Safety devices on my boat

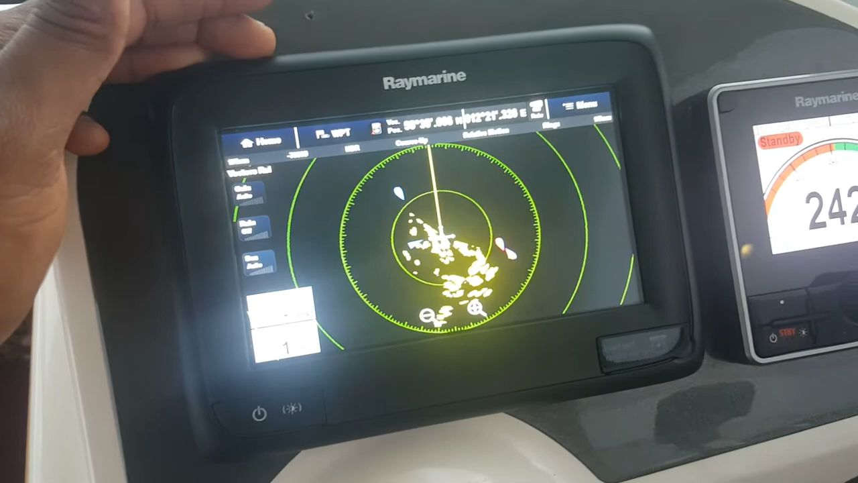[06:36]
Safety wise, the radar, as you can see, activating there and
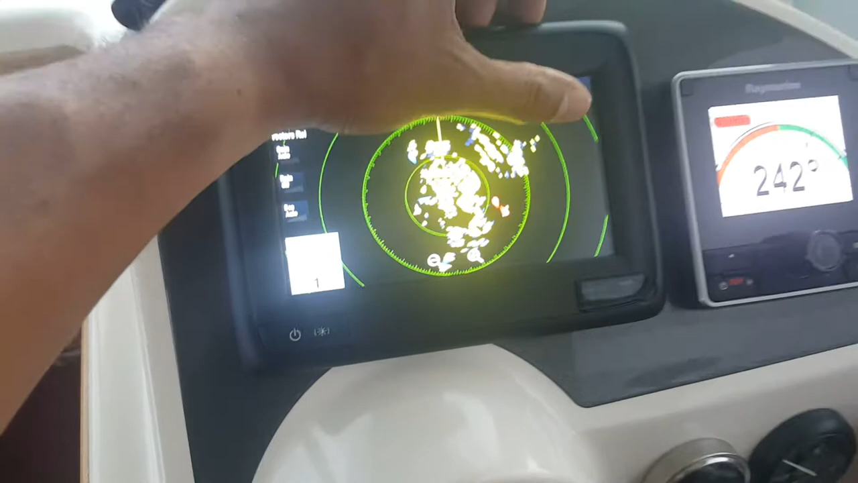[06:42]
lighting up all the obstacles in the closest vicinity.
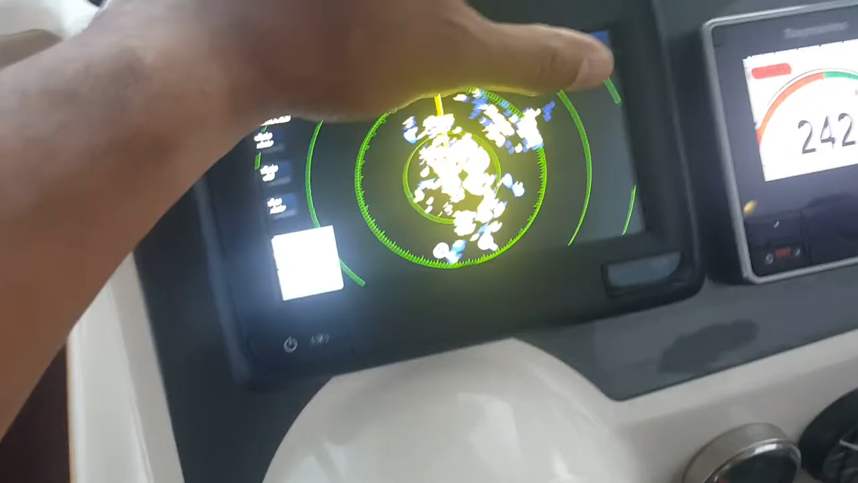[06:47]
Need I mention, it's always good with a backup chart plotter in case one fails.